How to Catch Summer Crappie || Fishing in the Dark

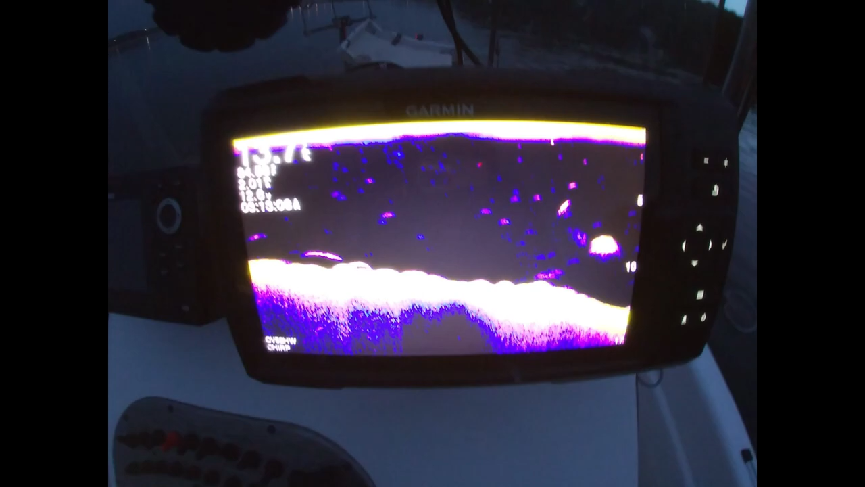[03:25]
Putting in, looking for a good place to fish, man. Let's see what we got here.
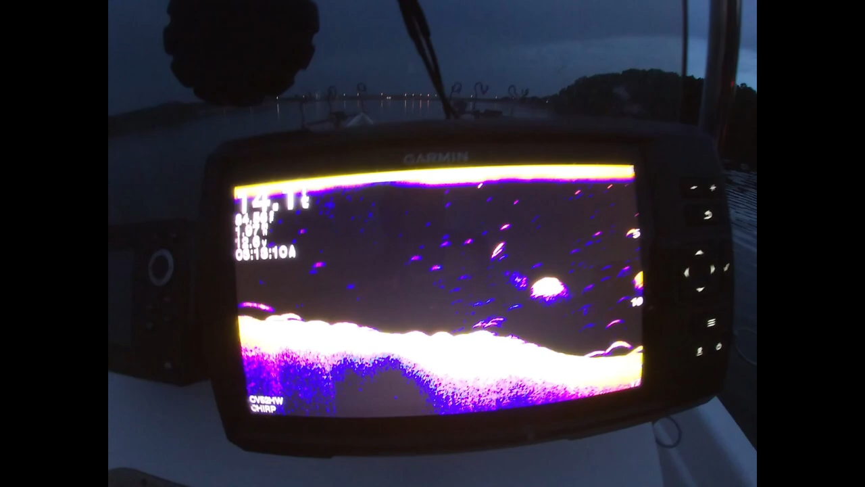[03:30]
I see fish everywhere.
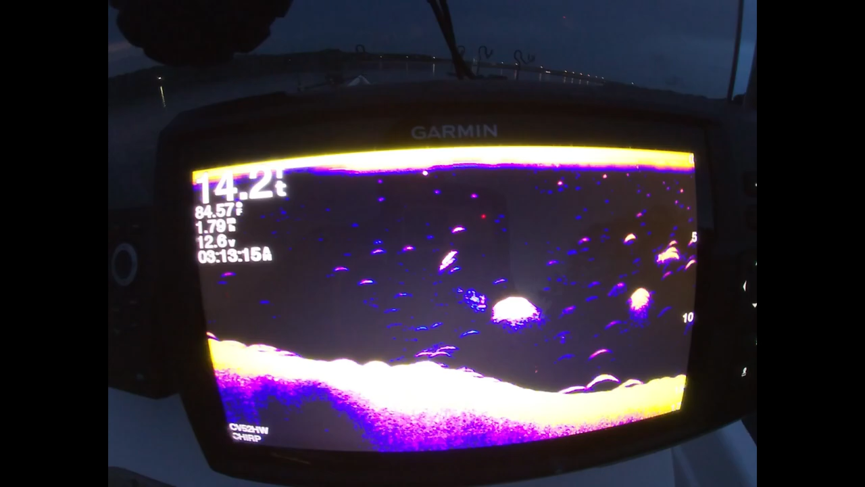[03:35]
On screen: depth 14.2 ft
Looking for about 30 foot of water.
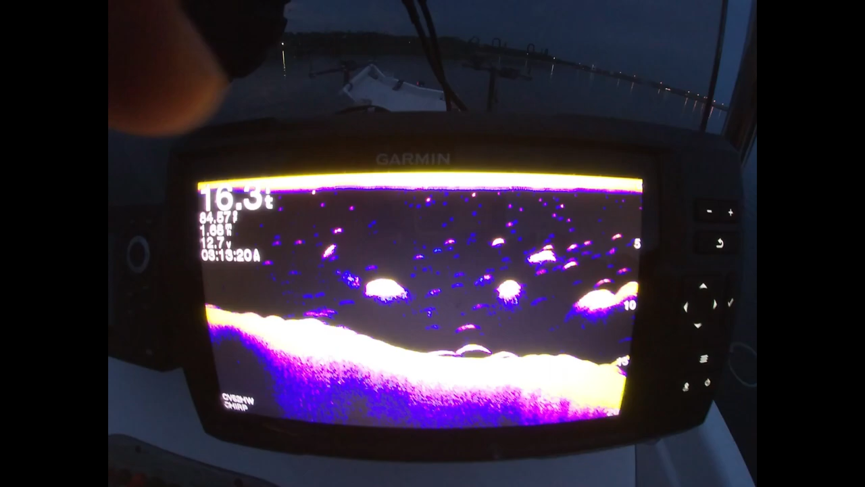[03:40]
Pay attention to that. Ooh, look at all them fish. Pay attention to that depth. I mean that time, because it's not set.
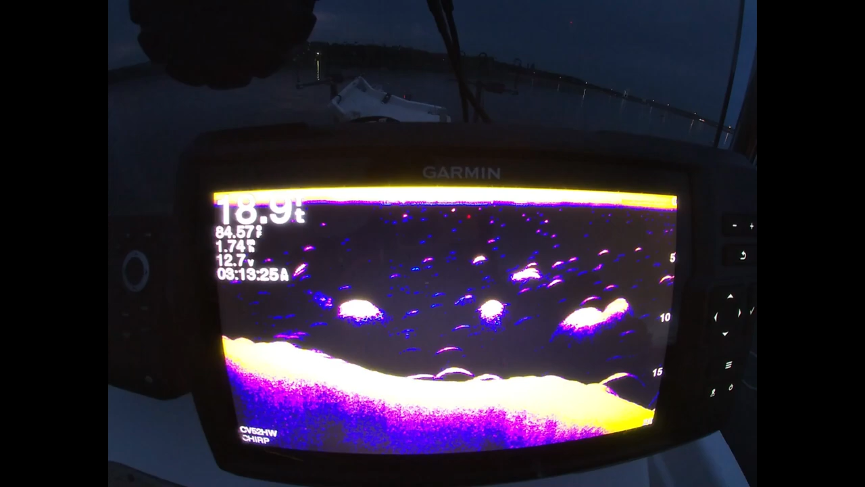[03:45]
On screen: depth 18.9 ft
But you guys see all the old fish stacked up in through here? They ain't number crappy.
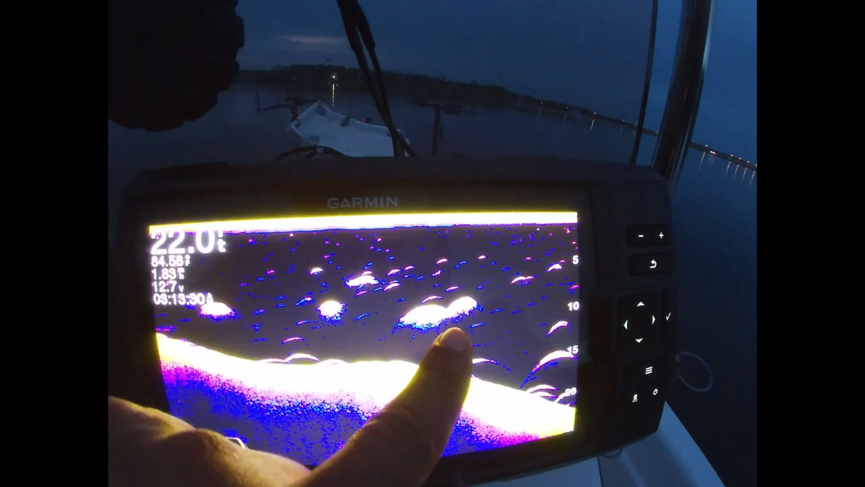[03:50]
I'm talking about that drop off right here.
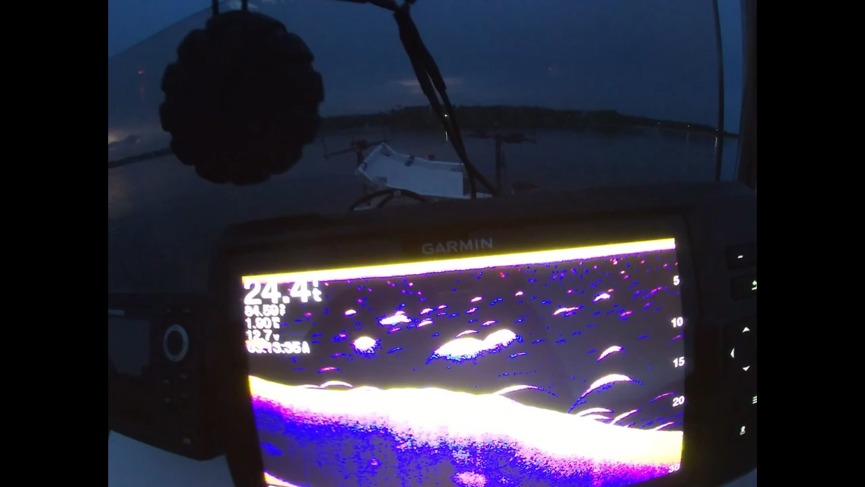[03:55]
But I want to get in about 30 feet, about 25, 30 feet.
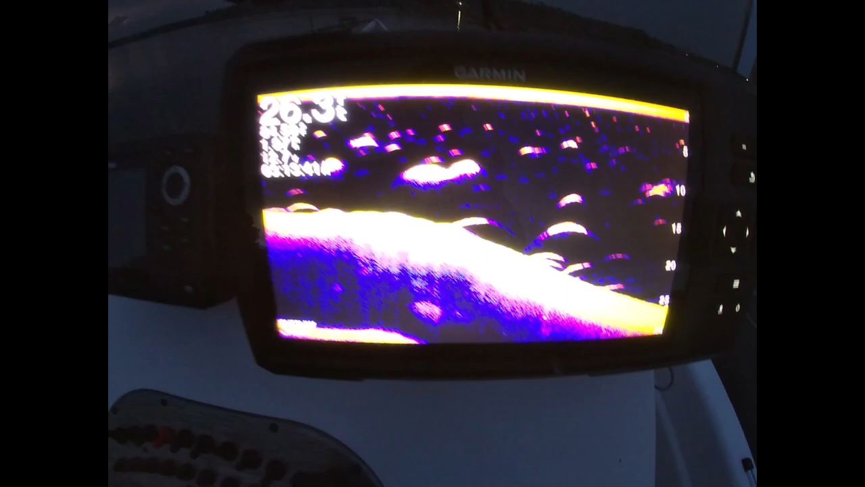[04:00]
That's about where I want to be. It's just absolutely swamped with fish, man.
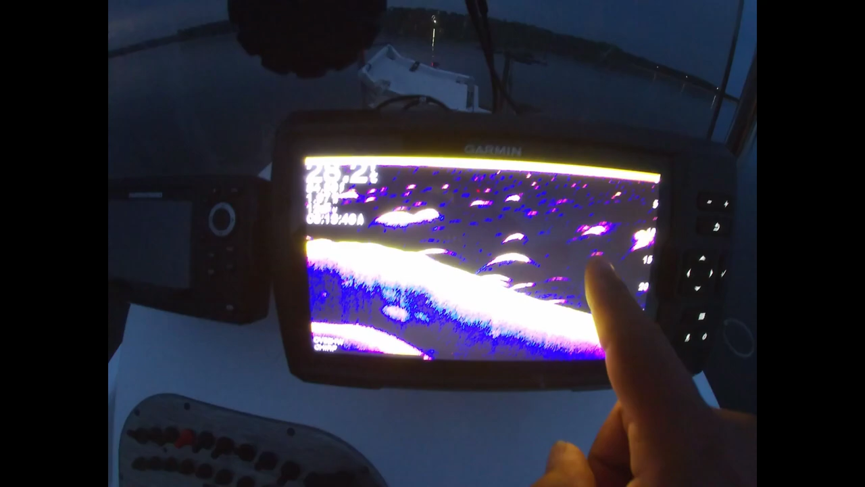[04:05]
Guys, 2D sonar, live scope, don't really matter.
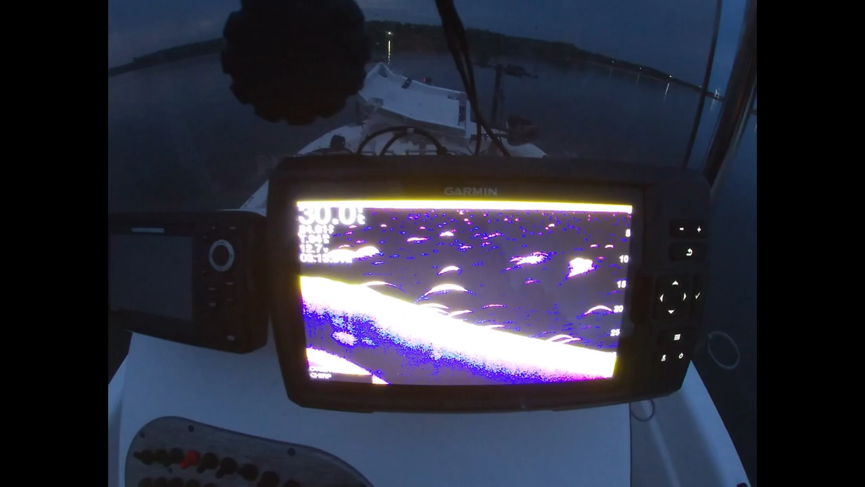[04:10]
You just got to know what to look for, man. And this is exactly what you need to look for right here. Drop off stacked with fish, and that's what I'm going to fish tonight. You guys hanging out with me, see how we come out.